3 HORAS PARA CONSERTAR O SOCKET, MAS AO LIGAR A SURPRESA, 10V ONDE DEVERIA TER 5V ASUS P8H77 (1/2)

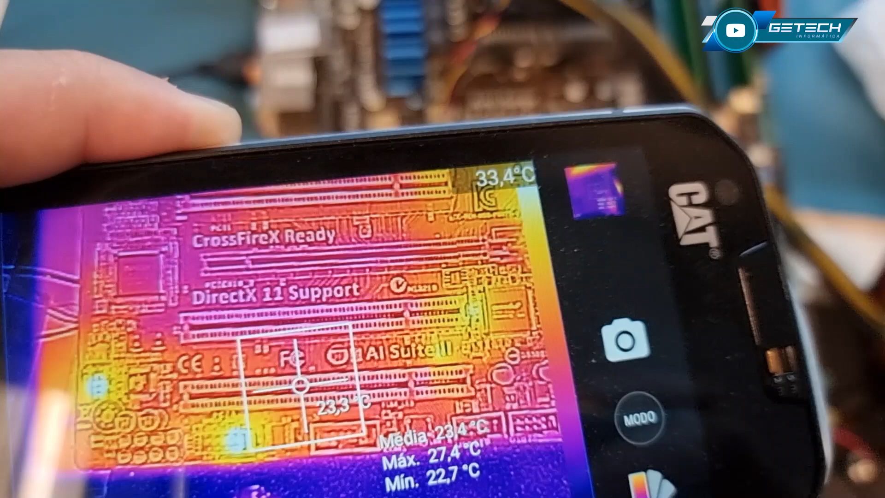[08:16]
On screen: spot 23.3°C, max 27.4°C, min 22.7°C
47. Ah, aqui ó. Deve ser o LED. Vamos ver.